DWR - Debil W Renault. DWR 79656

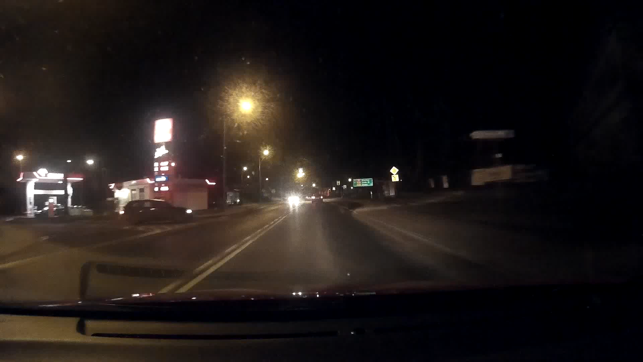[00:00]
Fotoradar Bo jest to bezpieczko I oczywiście i wyjedzie taka sierota No i nacisk, nacisk!
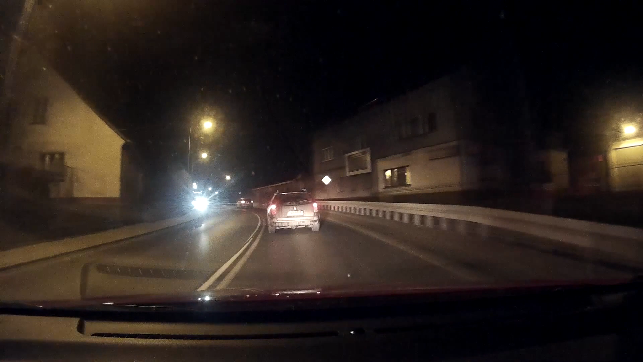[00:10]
Ja to trąbię Co za kurwa ty Kurwa jaki kłotaszasz A czemu ty się trąbisz? Ja trąbię Weź Krzysiu przy sobie, bo zastukniemy Będziemy ja nie liczę debil Ale jest trzech świadków i nie wiem, no nie wygra Świadków i kamera Noo Nagrało się kłotaszasz Takie akcje nienawidzę